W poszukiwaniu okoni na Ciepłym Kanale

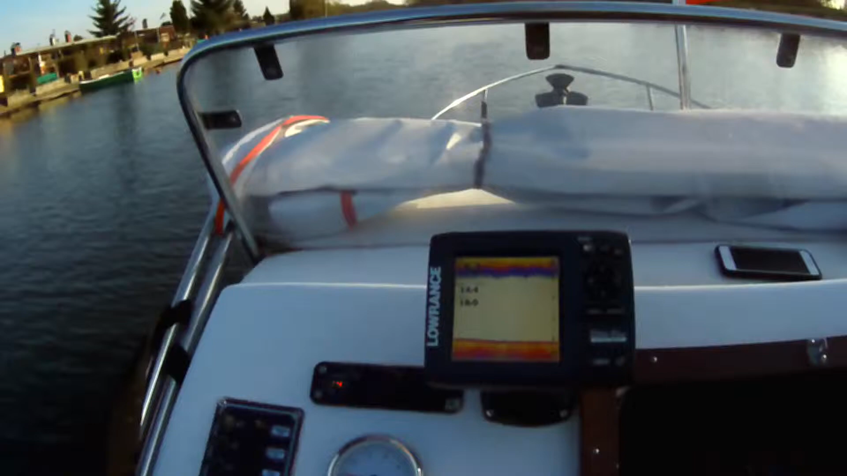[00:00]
Wpływamy w ciepły kanałek Ryby jeszcze nie widać,
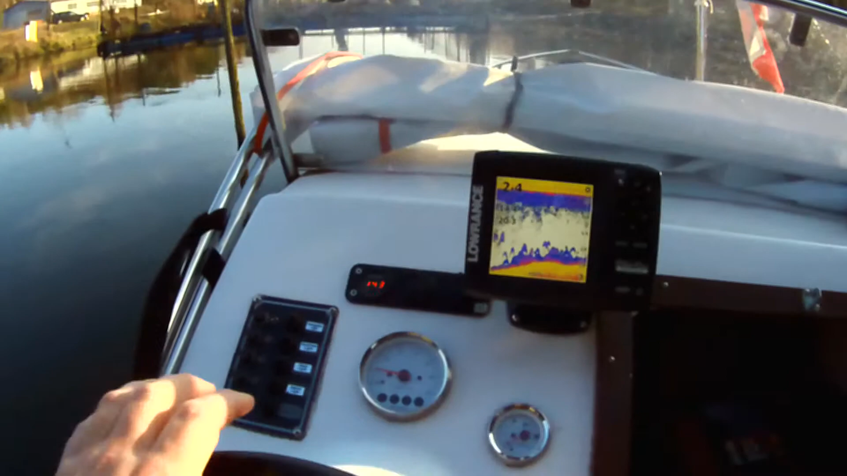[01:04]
No to dobra, to ja już tutaj będę... No jest, jest dużo.